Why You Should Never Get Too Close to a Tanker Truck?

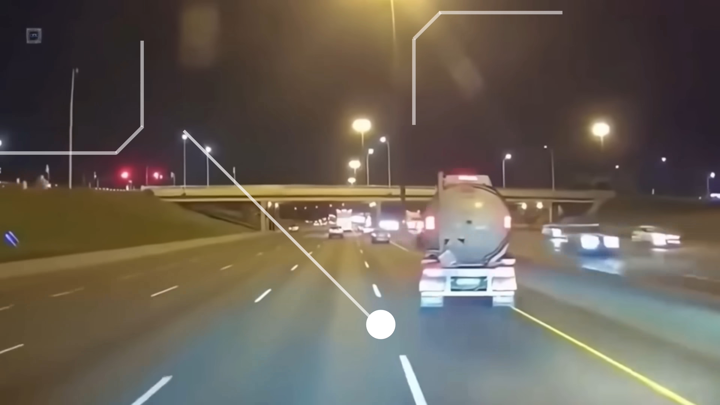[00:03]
From the outside, it looks like an ordinary metal container.